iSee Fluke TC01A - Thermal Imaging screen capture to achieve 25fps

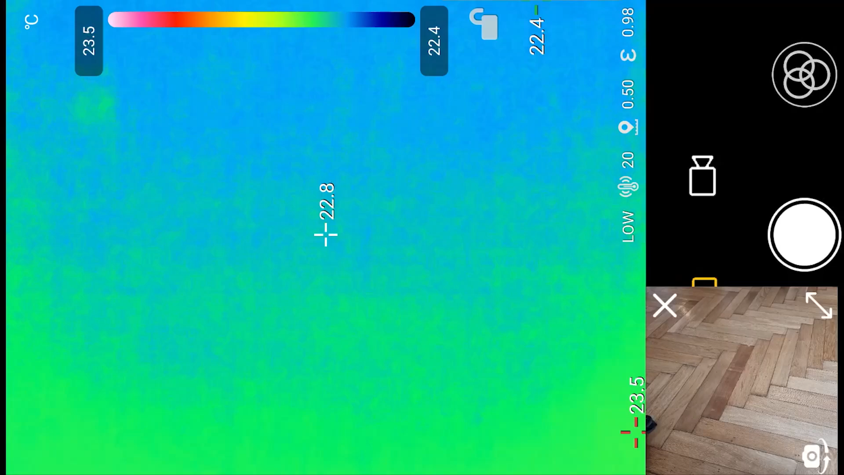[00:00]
On screen: spot 22.8°C, max 23.5°C, min 22.4°C, scale top 23.5°C, scale bottom 22.4°C
Hi, my name is Bob Grinia and I'm a volunteer with the Martin Fleischmann Memorial Project. So, when I was looking at Jan Rack's Dragon Unipolar Discharge with this IC thermal camera by Fluke, I was a little disappointed in the recording for three reasons. One, it has its own camera that you can overlay.
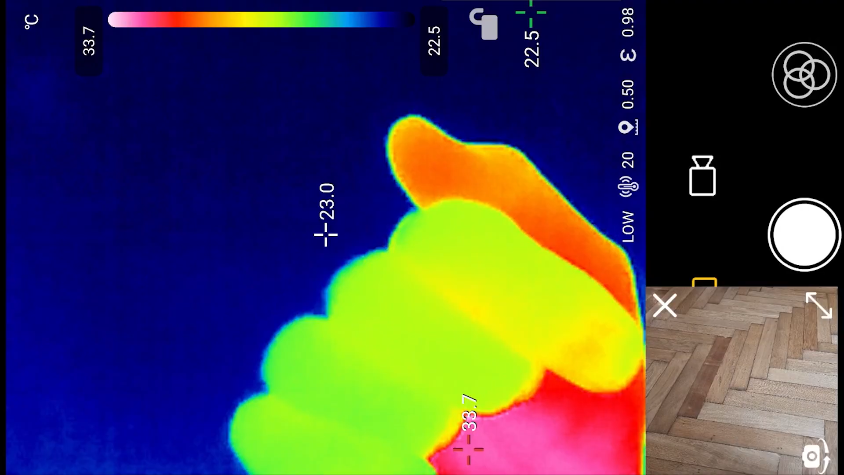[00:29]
On screen: scale top 33.7°C, scale bottom 22.5°C
Well, that didn't appear in the recording. Secondly, the audio was not recorded, so you don't get voiceover when you're doing things. And lastly, the frame rate was only 9 frames per second. And apparently, this is something to do with export restrictions or you can have... It works on an iPhone but not on Android or you can have it on an Android phone. But as long as it's a special OS made by Huawei.
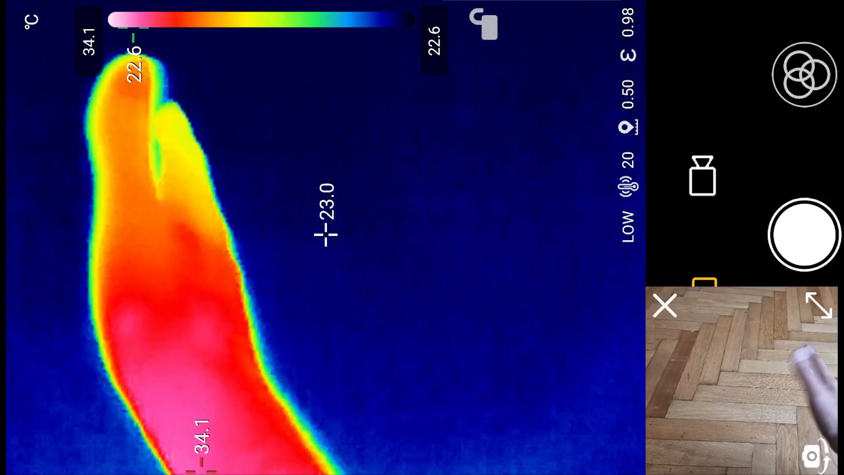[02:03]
On screen: spot 23.0°C, max 34.1°C, min 22.6°C, scale top 34.1°C, scale bottom 22.6°C
Let's find it. It's this camera. We can find out what that is later. And align those so that the thermal imaging has minimal offset with the optical imaging. So, we can even do blend imaging in post. But, that's that. You've got a range of colour gradients that you can use to colour your thermal imaging. I've just got one here which I used during the testing in Prague. But, I think using this software I think we'll find out we can get much closer to the thermal imaging cameras
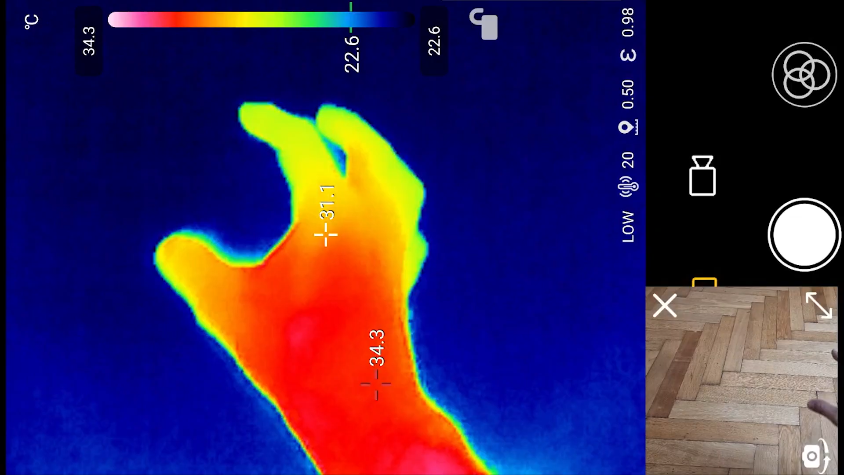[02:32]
On screen: scale top 34.3°C, scale bottom 22.6°C
25 frames per second rather than the software that comes with it that only records at 9 frames per second.